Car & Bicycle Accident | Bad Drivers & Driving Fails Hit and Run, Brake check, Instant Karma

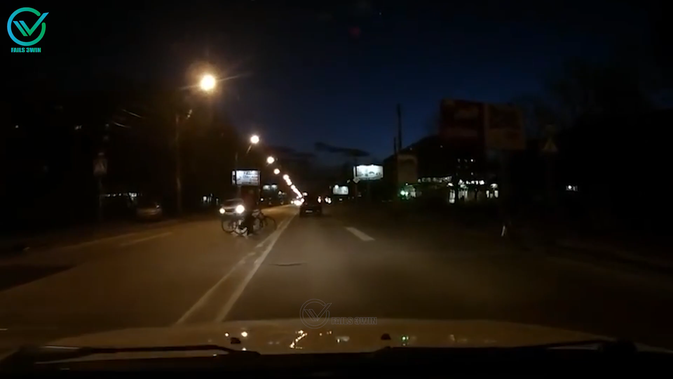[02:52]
Another person rides a bicycle and crashes into a car on the road.